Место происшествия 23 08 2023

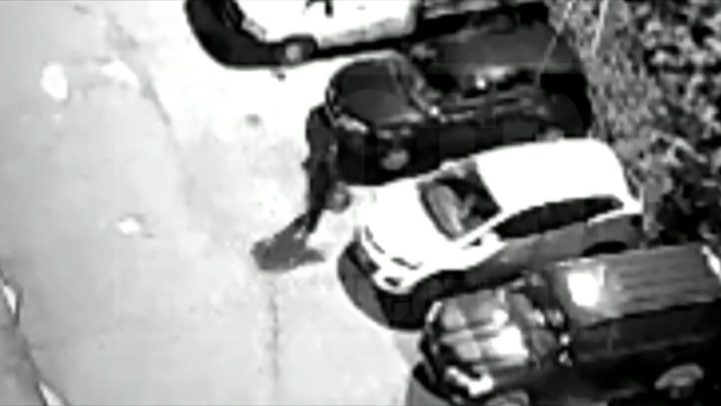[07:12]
Неизвестный мужчина с сумкой шел мимо автомобилей и за минуту снял с дисков Ниссана Тирана четыре декоративных колпака. А потом скрылся.